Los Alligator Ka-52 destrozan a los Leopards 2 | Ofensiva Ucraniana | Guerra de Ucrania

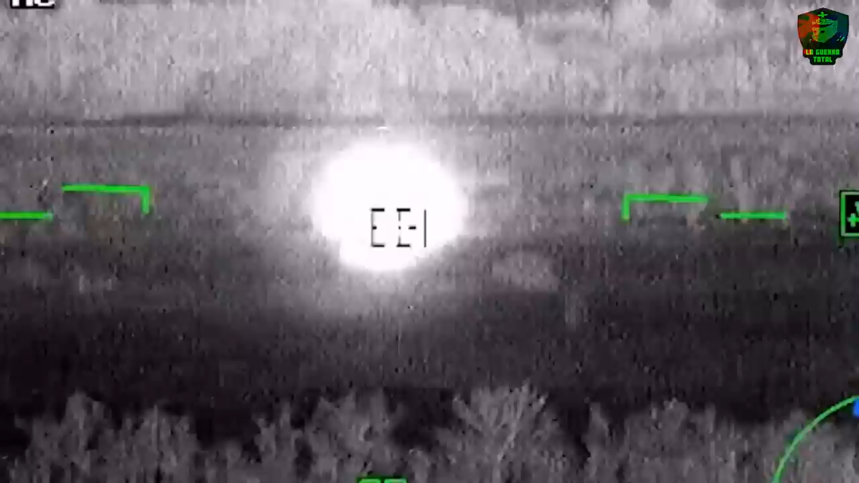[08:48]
Otro elemento destacado del K-52 es el escudo montado en el escape,
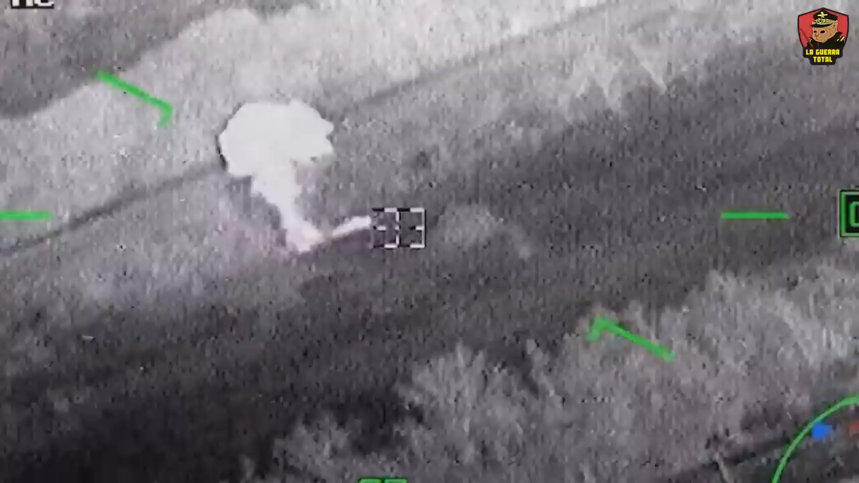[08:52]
el cual disipa el calor generado por los gases de escape. Esto reduce significativamente las posibilidades de que un misil de búsqueda de calor, lanzado por el enemigo, tenga éxito al bloquear el helicóptero.
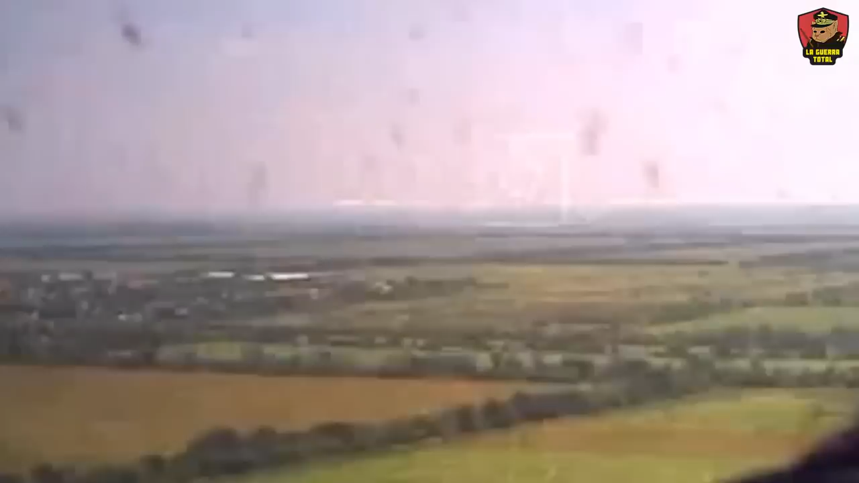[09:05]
Estas características combinadas contribuyen a la mayor operatividad y superioridad del K-52 ruso en el campo de batalla,
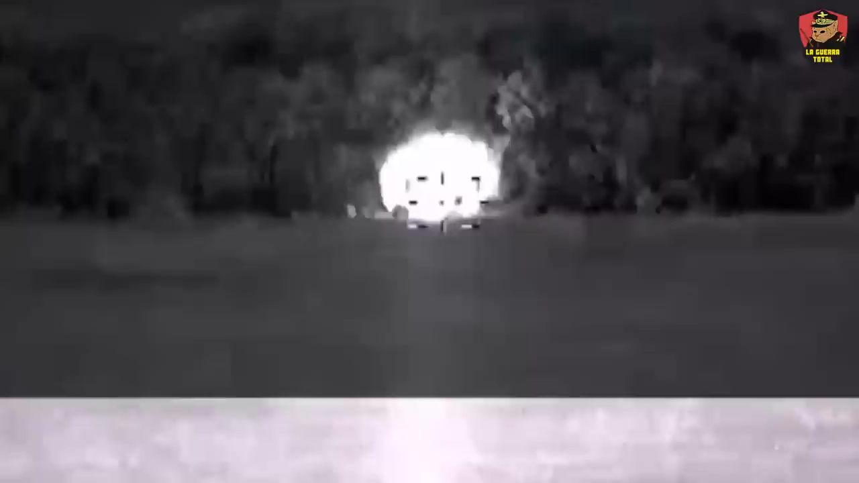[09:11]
brindando al helicóptero una mayor capacidad defensiva y la capacidad de contrarrestar diversas amenazas, tanto infrarrojas como de radar.
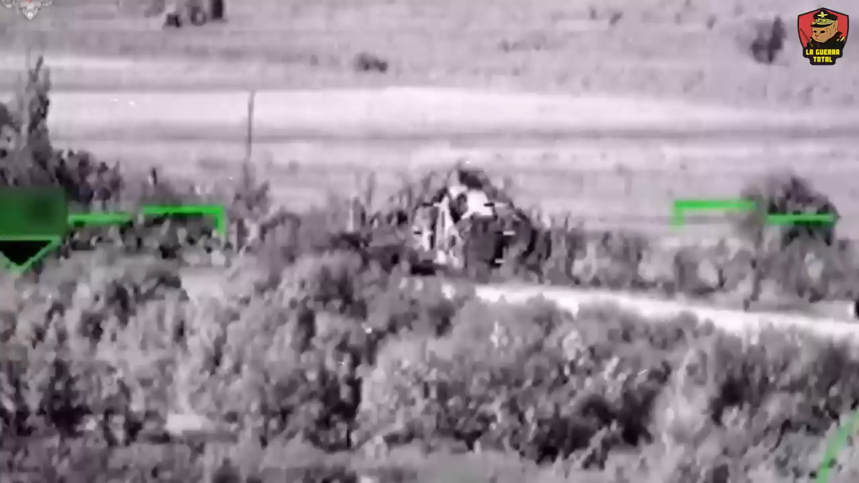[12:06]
La capacidad nocturna de operación de estos helicópteros los convierte en
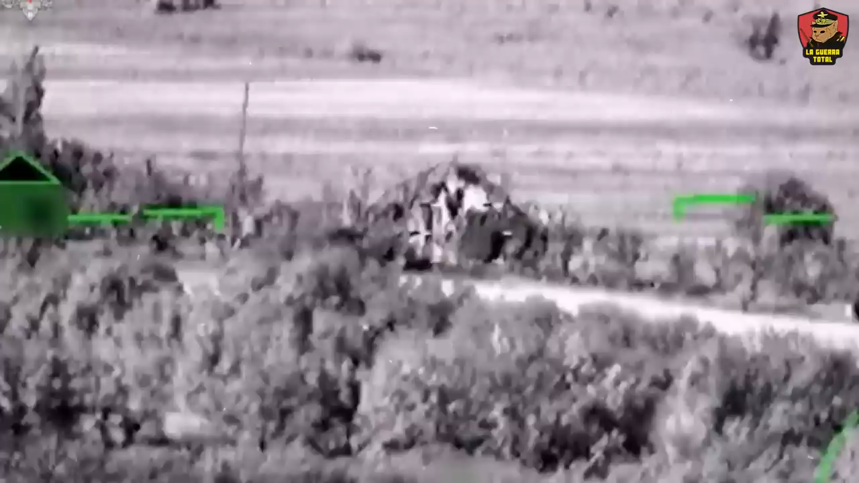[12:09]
sentinelas ideales encargados de rastrear tales columnas enemigas.